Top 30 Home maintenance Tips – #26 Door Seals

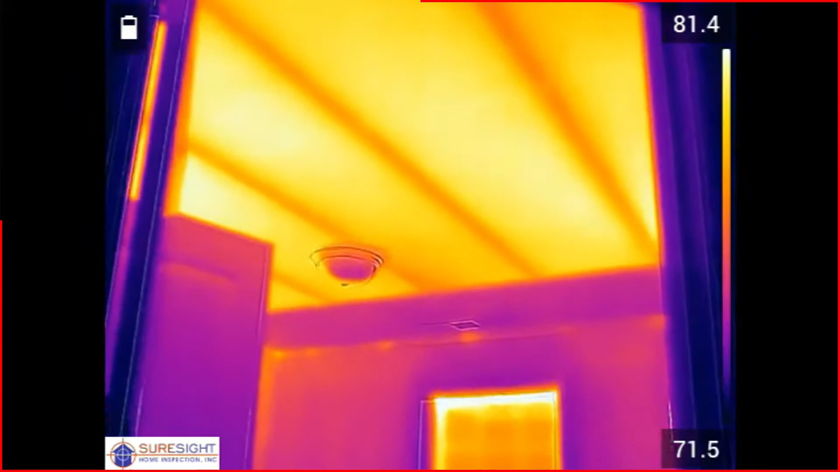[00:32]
These will literally show you where the hot and cold spots are, which helps you zero in on where the problem is.